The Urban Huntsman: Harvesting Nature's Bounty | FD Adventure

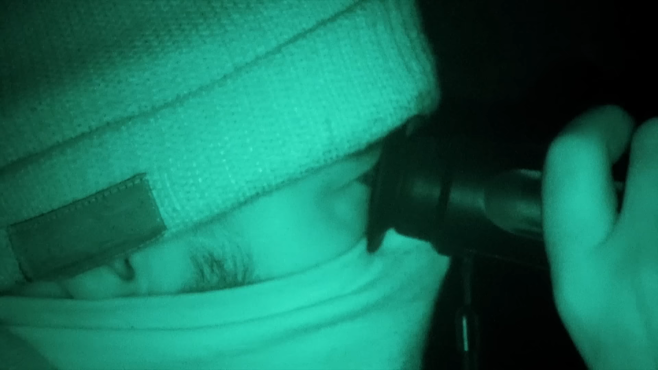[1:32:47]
Testing out these new thermal scopes.
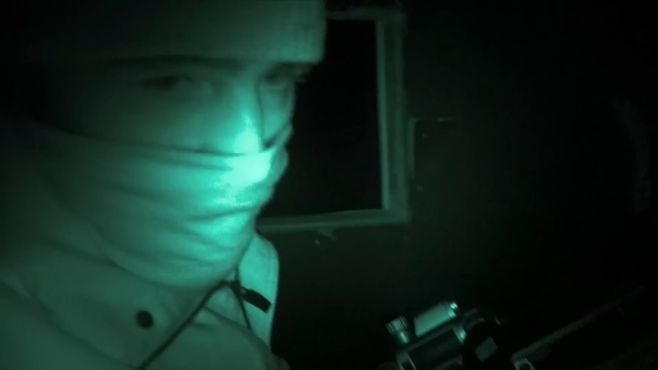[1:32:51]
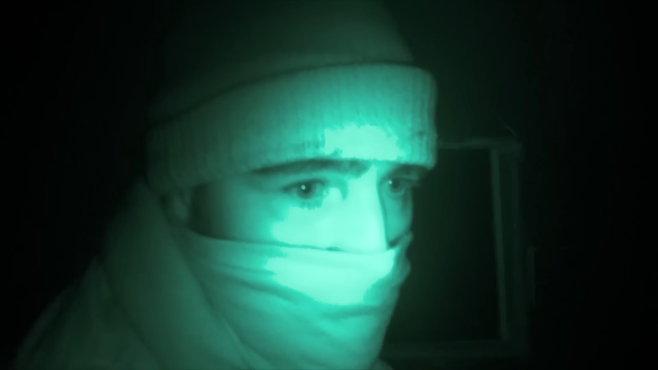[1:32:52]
They're specially designed for detecting mice.
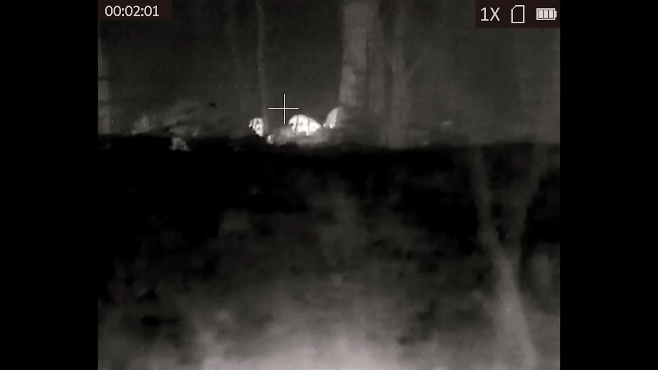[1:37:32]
You can see the big tree. You can see it was on the left side on the big tree.
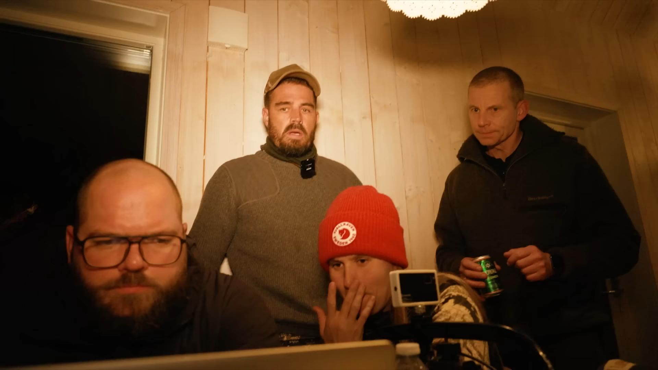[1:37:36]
I looked on the left side also, I think it look. No, it's okay.
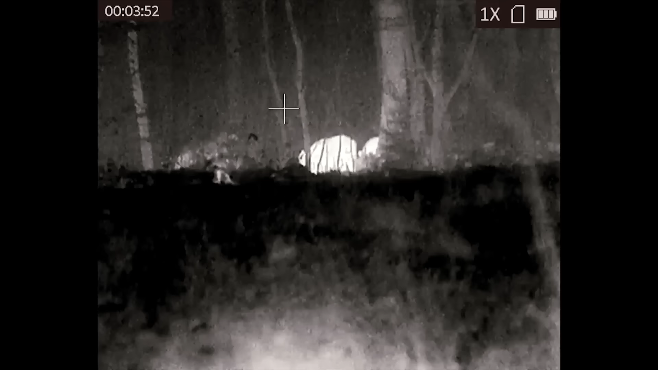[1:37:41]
I think it looks like it's. That it's been hit.